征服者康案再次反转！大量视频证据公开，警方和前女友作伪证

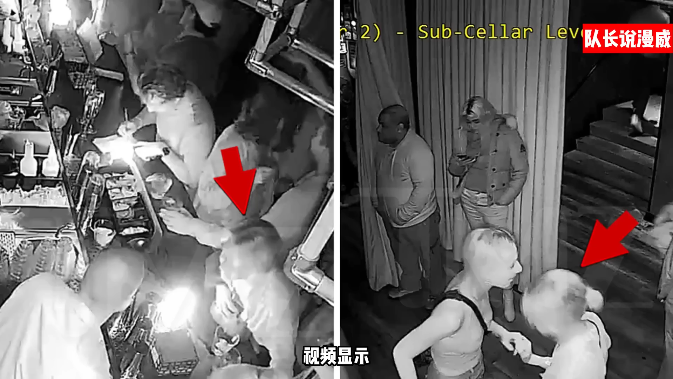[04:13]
视频显示他的身体任何部位都健康无恙整个视频的过程中都没有表现出疼痛或者不适